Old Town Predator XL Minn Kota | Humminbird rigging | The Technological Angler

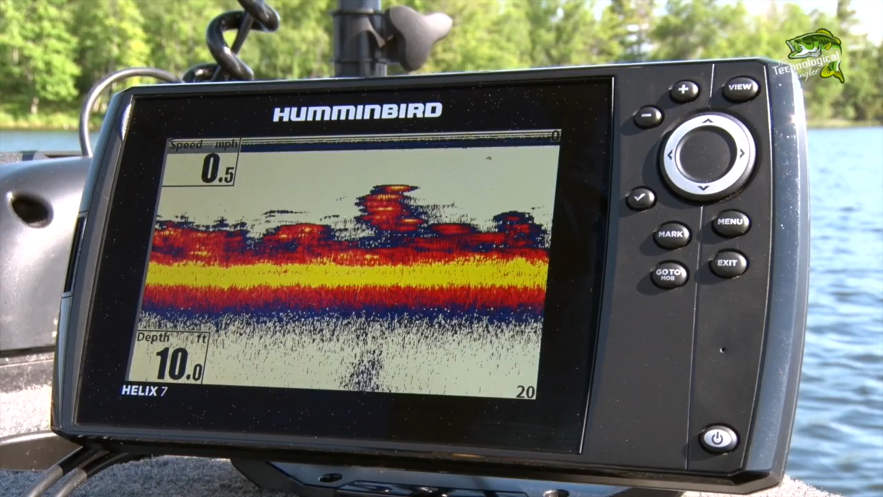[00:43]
On screen: depth 10.0 ft, speed 0.5 mph
Our adventure begins with electronics, and I've decided to install a Humminbird Helix 7, a powerful yet very user-friendly sonar GPS combo that in my